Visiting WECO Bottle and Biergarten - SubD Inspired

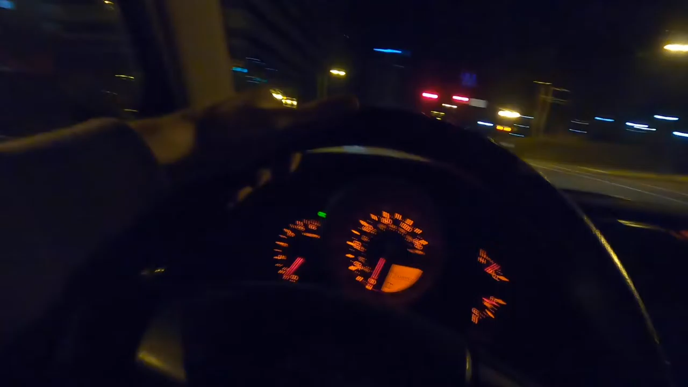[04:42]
Also, if you notice, this isn't a Mustang Dash because we are not in the Mustang. This is a 4Runner. It is the extra car we have right now because the Mustang's diff is not, it's no bueno.
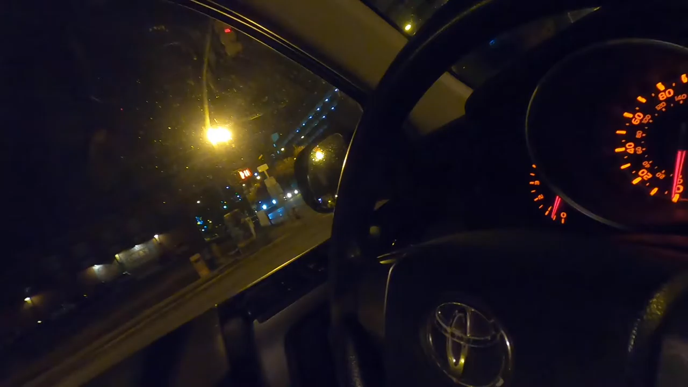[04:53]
Oh, we're about to hit 135K. Also, we're about to hit 135K in this truck.